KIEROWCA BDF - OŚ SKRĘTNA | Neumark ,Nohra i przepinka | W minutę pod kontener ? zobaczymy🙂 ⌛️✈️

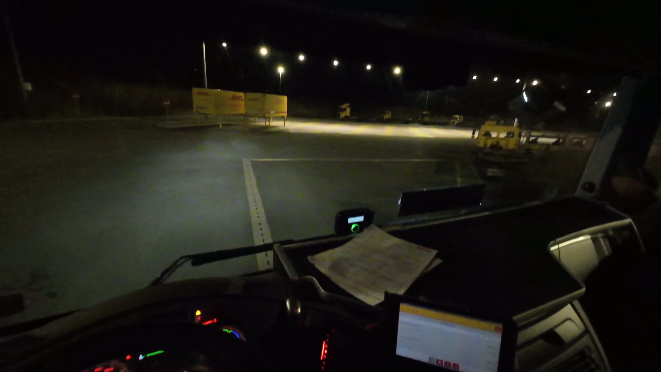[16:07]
Ok Tutaj wszystko światła gasimy, żeby nie oślepiać
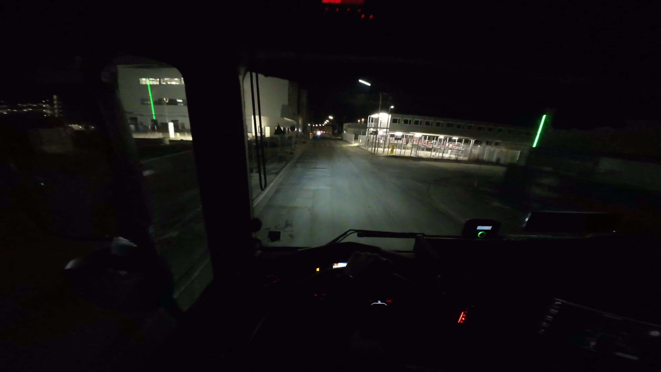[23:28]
Odstawia No ale widzisz To będzie jakoś osobowka Gdzie on jedzie? Prosto jedzie Nie Skręca, dobra